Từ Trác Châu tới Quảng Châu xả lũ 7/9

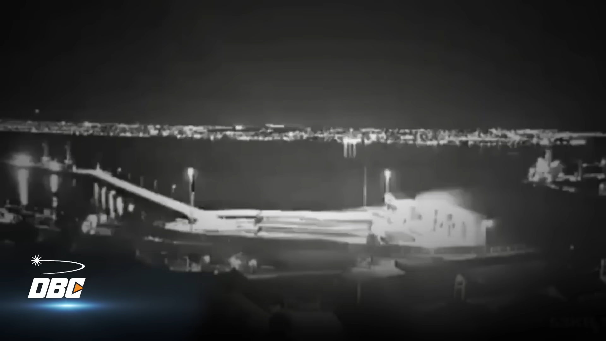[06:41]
Động đất 6,2 độ Richter dung chuyển bờ biển miền Trung Chile